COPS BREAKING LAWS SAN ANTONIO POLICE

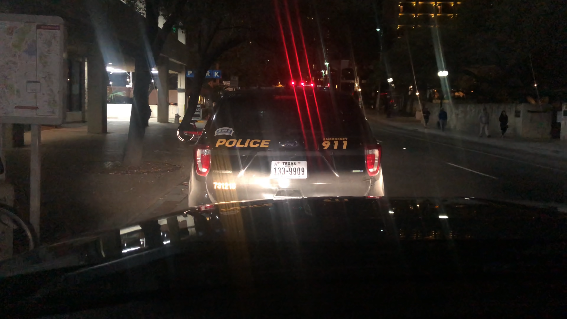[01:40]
And when you turn that corner, I mean, you're right on it. And not to mention, this is a no parking. There's a no parking sign right there.